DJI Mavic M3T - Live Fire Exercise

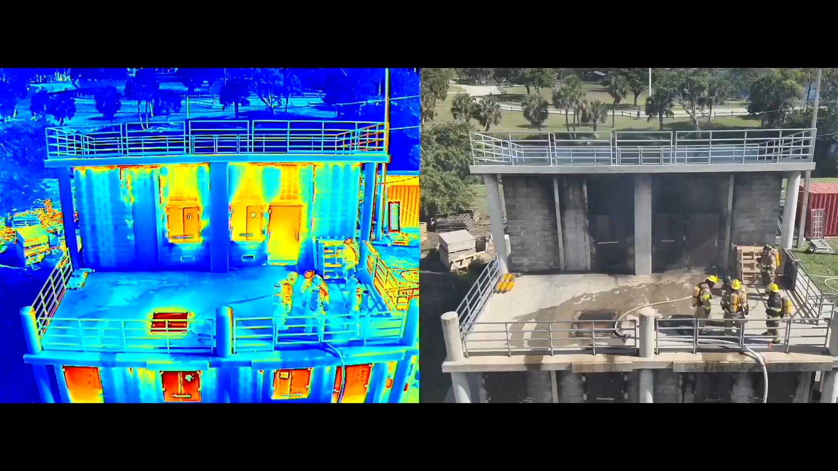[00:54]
Okay as you can see I'm approaching the building now and now I split to a split screen thermal on the camera and here we go approaching with a different thermal color palette.
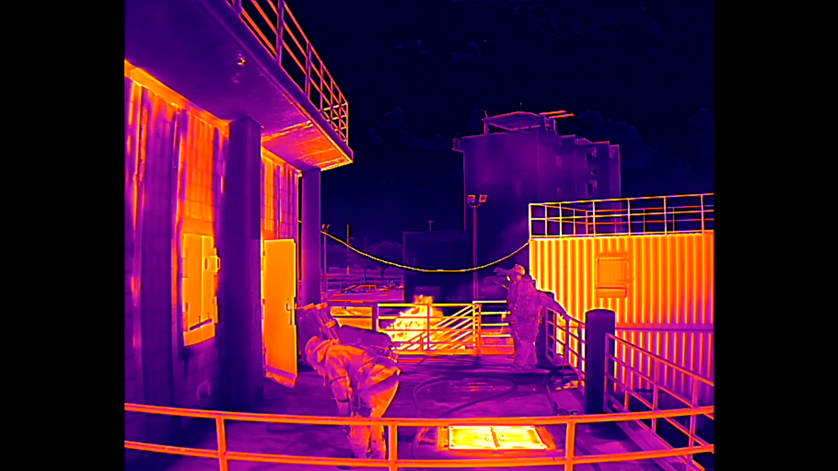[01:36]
Here the guys are getting ready to make entry again. I'm switching color palettes for example purposes.
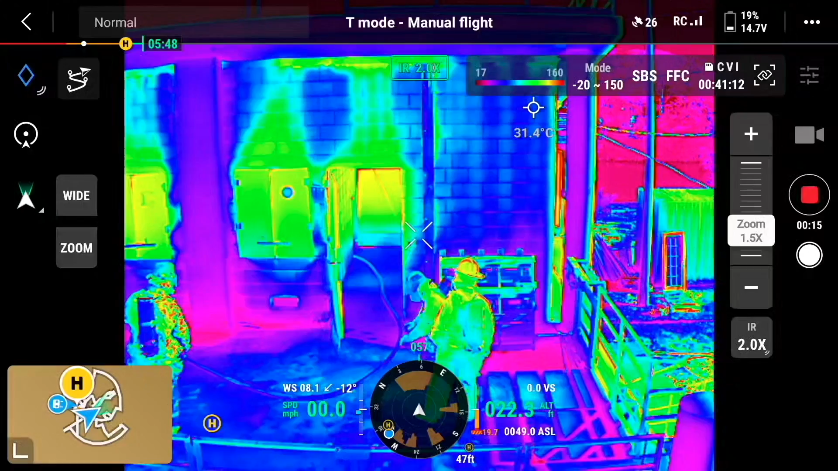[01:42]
On screen: spot 31.4°C
The door is open and you can look and see the hose line inside the hallway
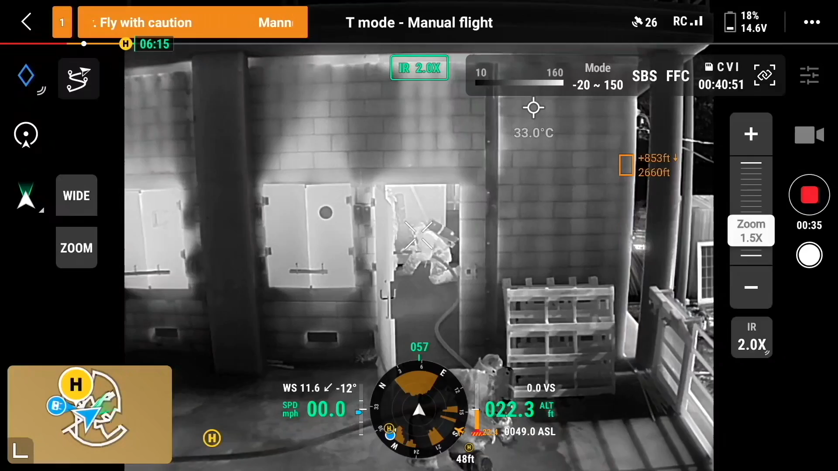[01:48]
On screen: spot 33.0°C
and the guys making their way in and actually pulling the hose line.
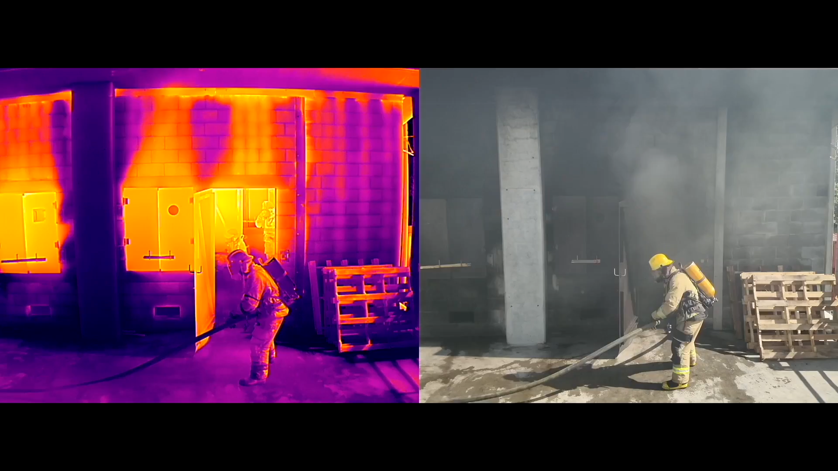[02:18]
Okay we have the split screen again and you have the firefighter assisting with pulling the hose line in the building. You have the smoke coming out on the right and you can clearly see inside the structure.
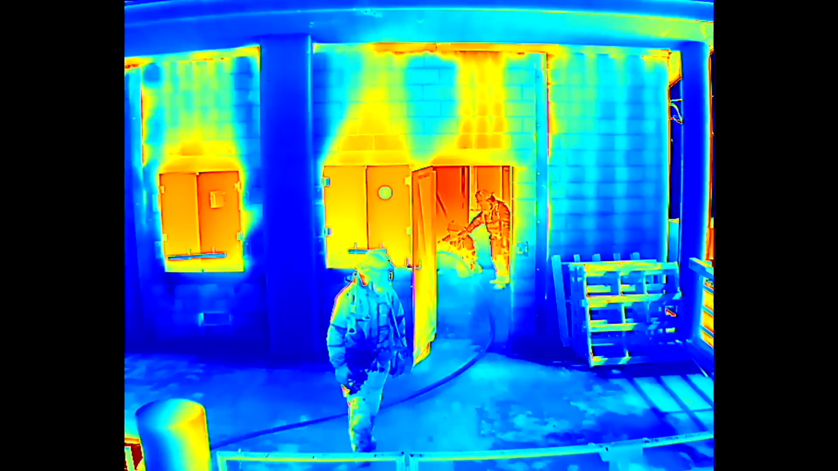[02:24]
Now I just have straight thermal color palette. I'm reversing from the scene.
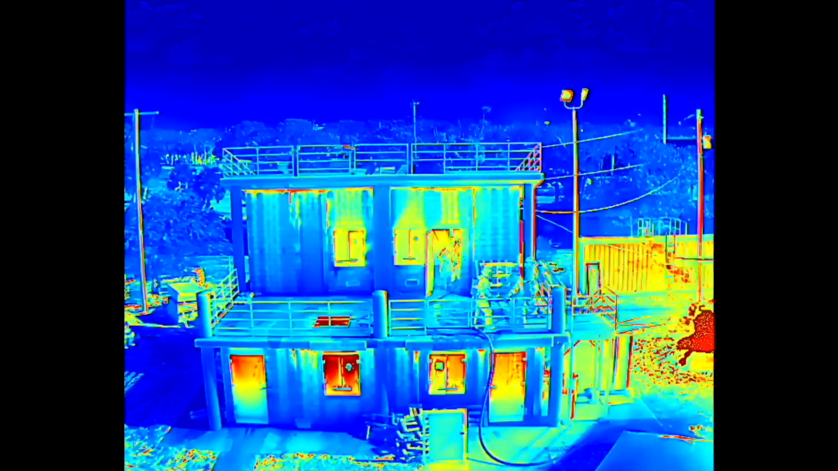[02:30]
Again they're on the second story making entry of this structure.
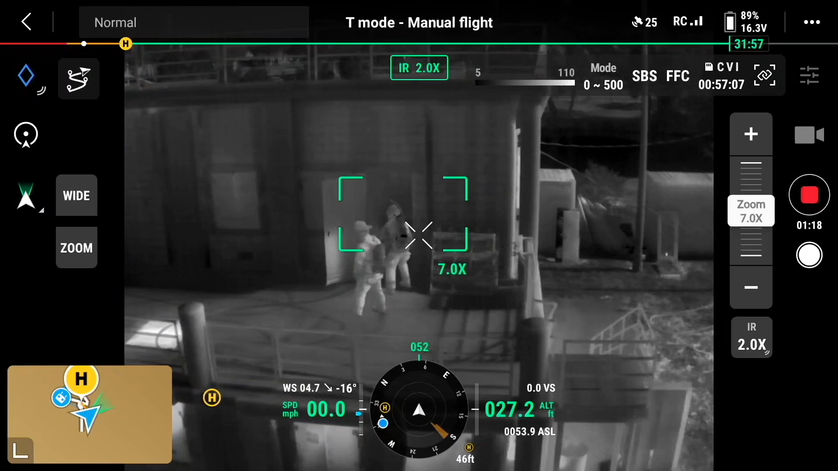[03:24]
You can clearly see as they go into this boat. Now I'm going to switch to black hot. There's the black hot. They're making their way into the building on the second floor and then down the stairs while they're advancing the hose line.
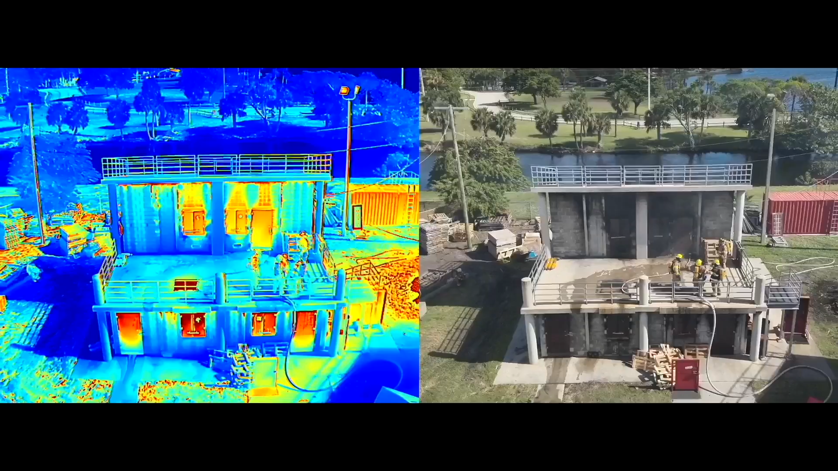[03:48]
So I think this M3T drone did an excellent job around the fire to
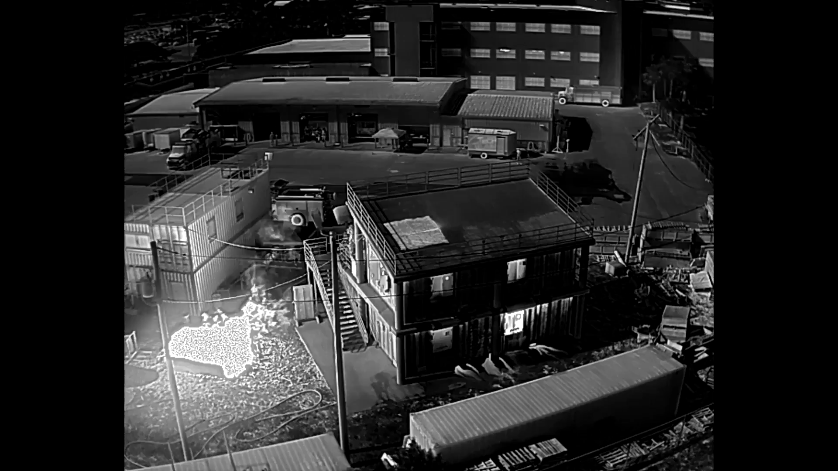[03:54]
help monitor their conditions in and even outside the structure. Once again this is a concrete block structure that
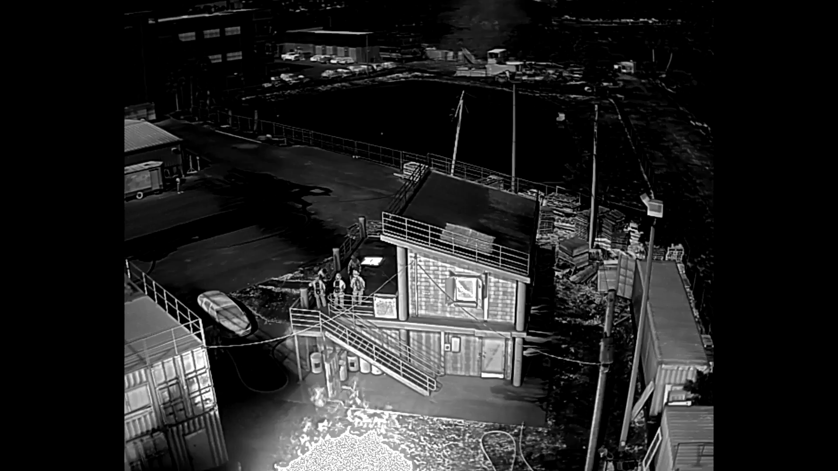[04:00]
they have metal doors to simulate a fire. On a real structure we'd probably be seeing
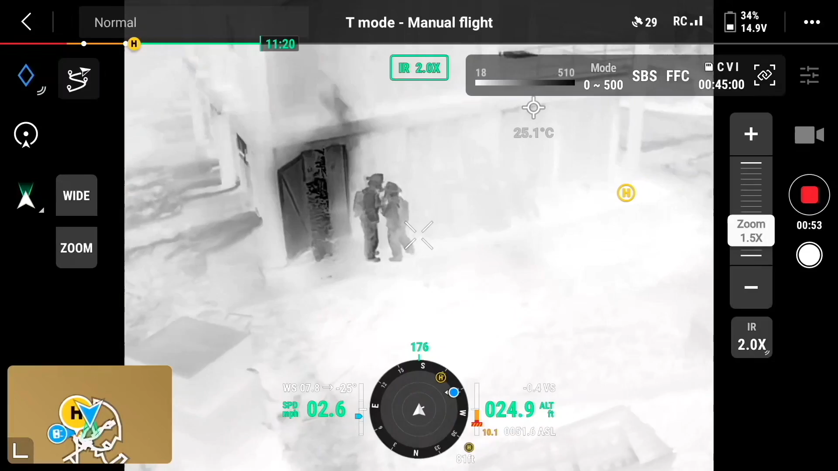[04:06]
On screen: spot 25.1°C
in a window or a door even better than what we saw with the thermal color pallets on this drone.